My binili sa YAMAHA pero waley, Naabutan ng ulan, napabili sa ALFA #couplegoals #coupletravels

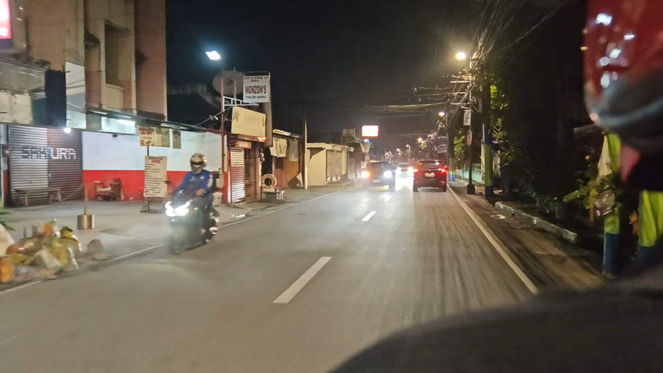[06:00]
Ayan. So, kita nyo, may jeep pa rin kasi 24 hours. No, uy!
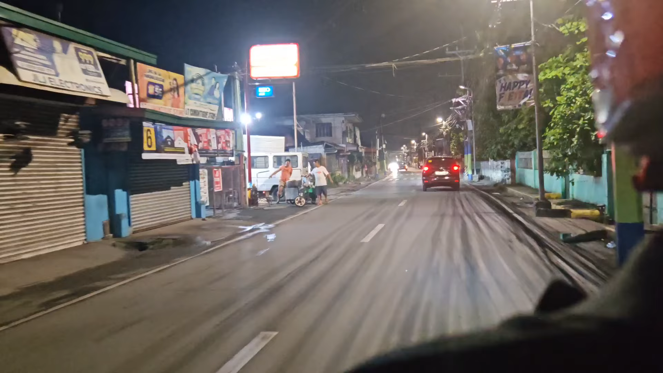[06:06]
Sarado na, hanggang 9 lang sila. Wala na nga, ikaw.
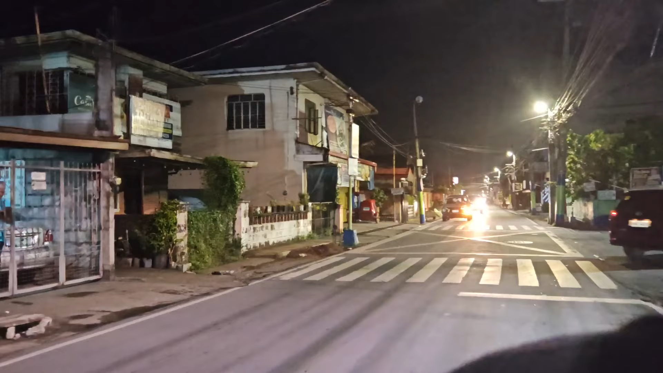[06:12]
9 o'clock, ano ka ba? It's ngayon, it's more than 10.
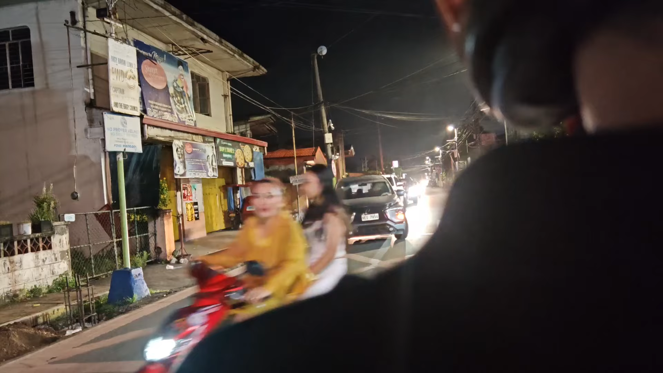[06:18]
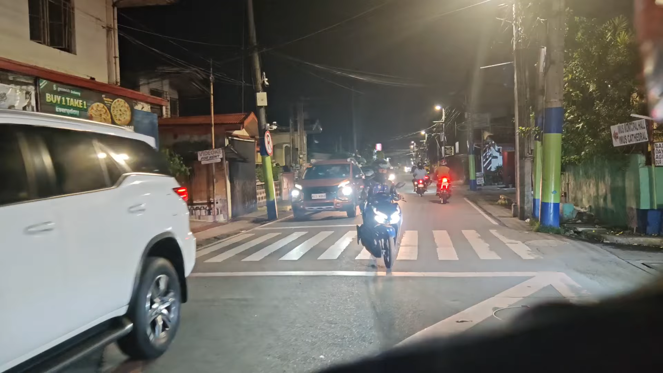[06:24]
So, hinto-hinto, guys. Kanina, nakawitness kami ng ano, may nadisgrasya.